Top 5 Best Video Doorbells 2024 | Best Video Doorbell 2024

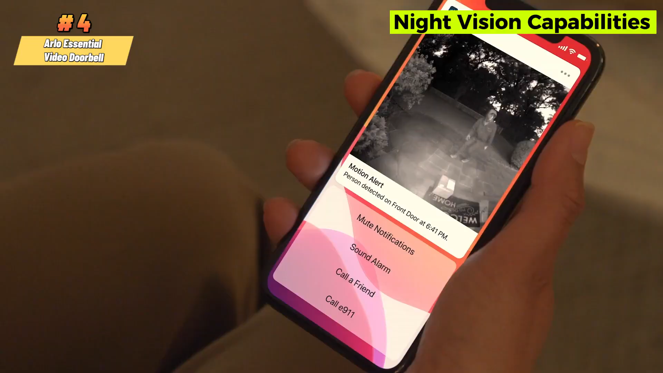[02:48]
The doorbell captures high-definition video with HER and provides night vision capabilities for clear footage around the clock.
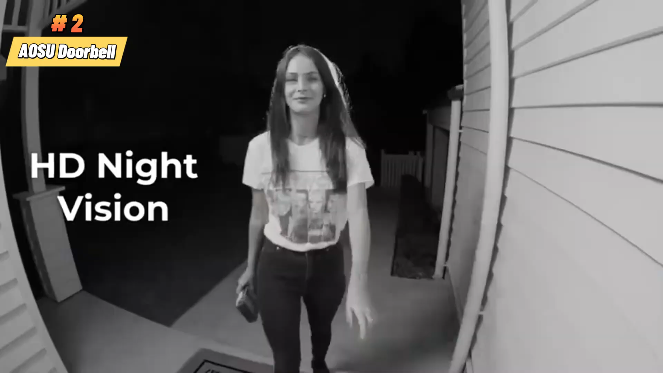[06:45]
It provides clear video footage even in low-light conditions, thanks to infrared LEDs.